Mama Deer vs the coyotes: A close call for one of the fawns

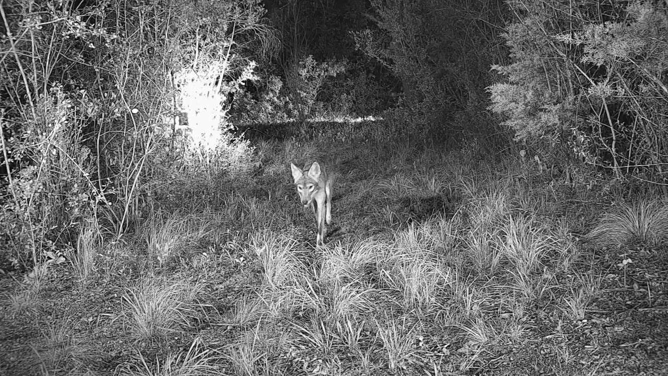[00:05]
but this is a story of the coyotes chasing the deer here on our property.
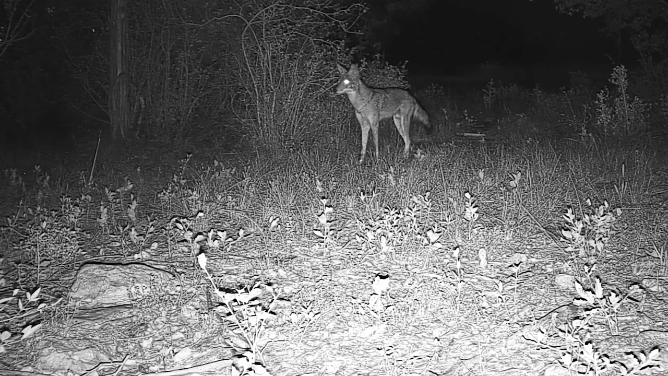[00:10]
In just a second, you'll see mama deer going after a coyote. She's pretty tough and she'll take them on if there's only one or two probably. Beyond that, I think she would probably lead them away on a chase and take them away from her fawns. She came through, checked out that same area,
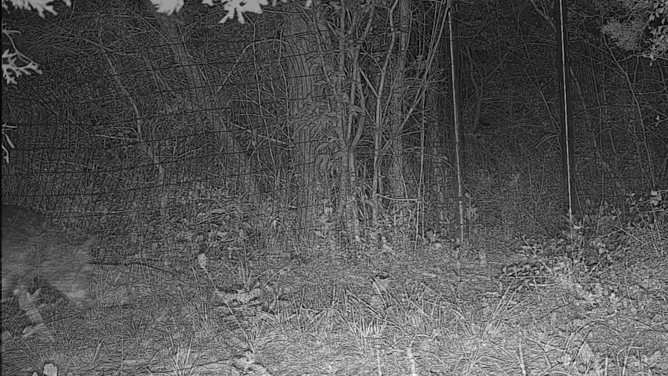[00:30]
and found that it's clear and here goes the coyote out the back gate about eight seconds later. Well, also at that same moment, here goes one of the fawns.
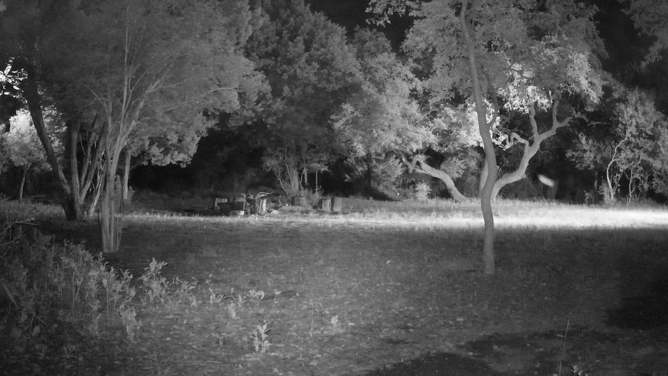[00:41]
The two fawns had split up. One of them leaves out the back gate and heads towards the creek. Unfortunately, it was a terrible idea because the fawn and the coyote then met up in the creek and here's what happens next is wham into a fence.
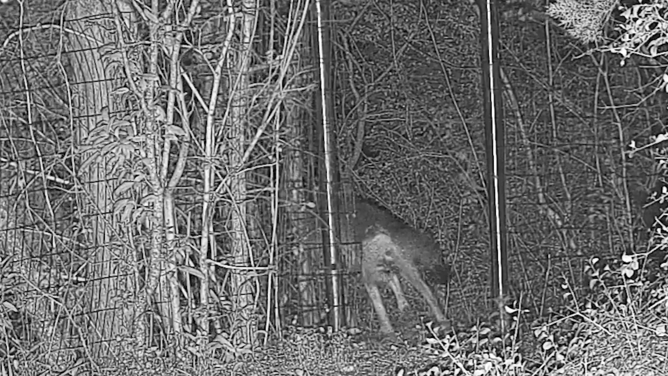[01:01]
I'll play it in slow motion here for you. Really pounds the fence hard. Heads into a corner of brush that it just can't get through and unfortunately it allows the coyote to catch up to it as it turns back around and tries to escape. The coyote right at this second right there latches on and opens up the fawn's right thigh. The coyote gets slammed into the gate and probably has to let go at that point and the fawn takes off running.
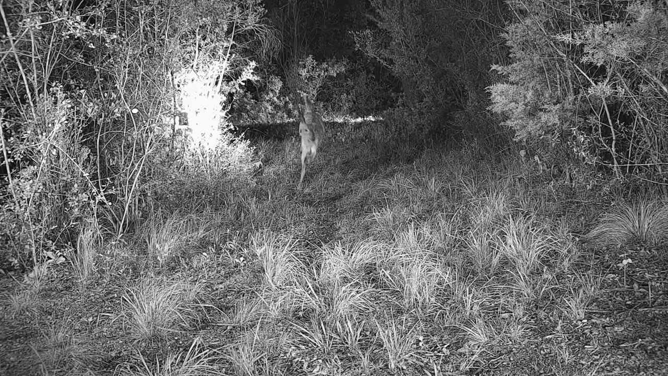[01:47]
We could see from another camera that the mother deer had been tuned into this whole thing since the instant that the fawn hit the fence back there and got bitten by the coyote.
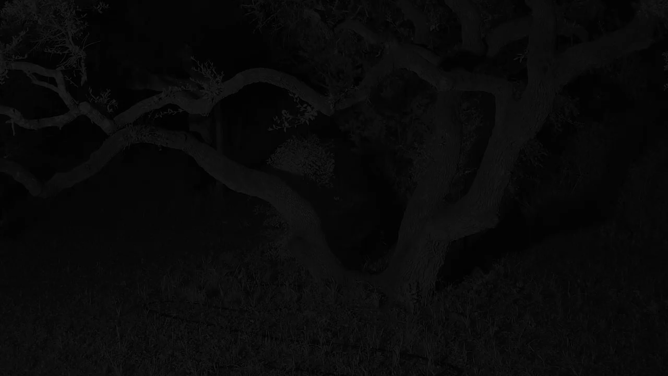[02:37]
I think mama deer probably knew where the fawn had gone. There it goes racing across the backyard.
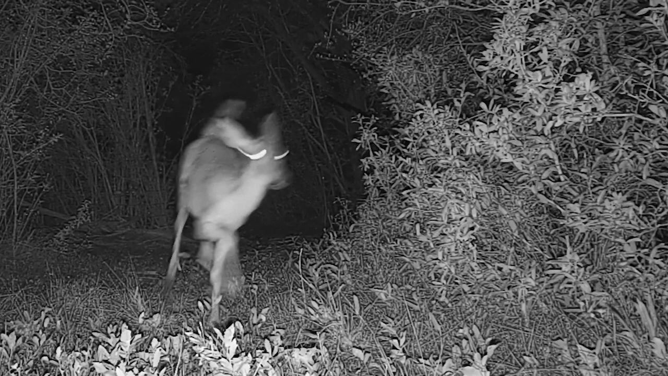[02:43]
It then makes another big loop and here we get our first shot at there's that wound on the fawn's thigh.
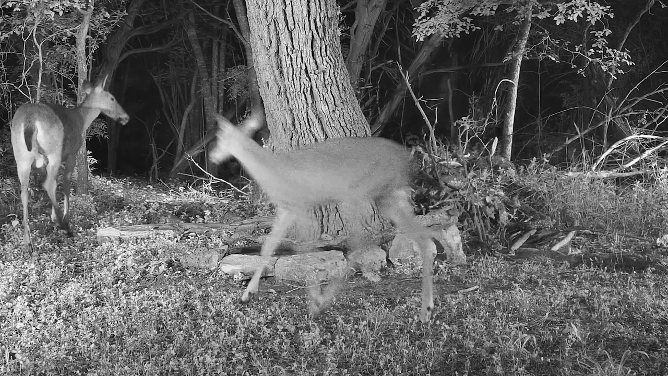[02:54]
Well about 20 minutes later here this next video yeah this is mama deer walks both fawns out. She's got twins this year.
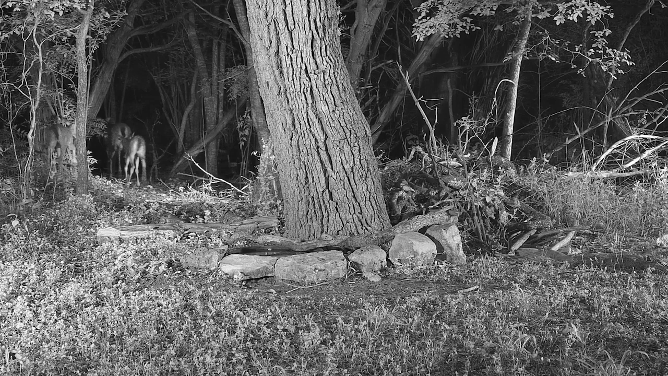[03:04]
She walks them both out again towards the creek but it turns out that she stashes them safely and yet here about an hour later the coyote comes back through sniffing the ground see if if the coyote can pick up the trail again. It does not pick up the trail. So they have escaped at that point.
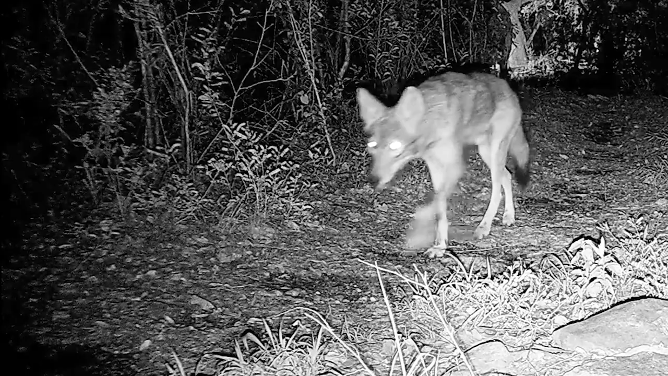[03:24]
The coyote comes back in searches all over but unsuccessfully. So as it turns out that chase is finished and here's the next morning about six hours later.